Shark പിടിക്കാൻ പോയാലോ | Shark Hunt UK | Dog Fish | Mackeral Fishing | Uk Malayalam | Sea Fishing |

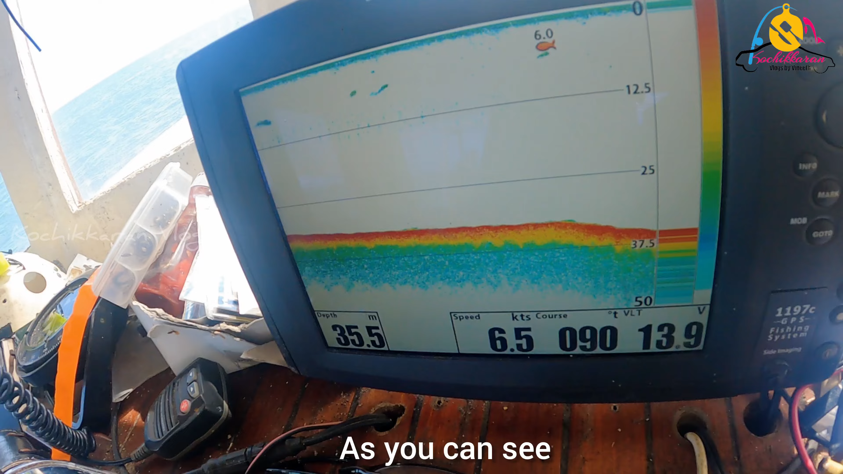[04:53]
On screen: depth 35.5 m, speed 6.5 kn
ഇപ്പം നമ്മൾ പോകുന്നത് 35 speed 6.8 knots നമ്മൾ പോകുന്നത്.
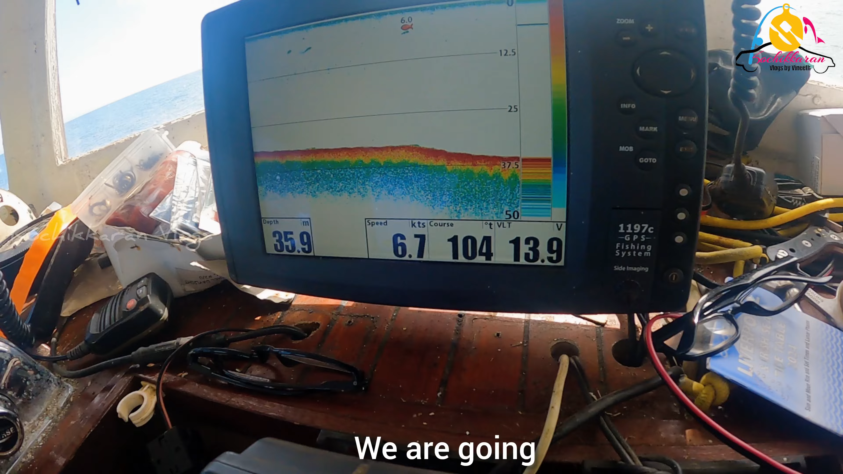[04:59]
On screen: depth 35.9 m, speed 6.7 kn
സോ എന്താണെന്ന് നോക്കാം, ഒരു 45-50 ആ ഒരു റേഞ്ച് എത്തുമ്പോഴാണ് നമ്മൾ നിന്ന് ഫസ്റ്റ് മാക്കൽ പിടിക്കാൻ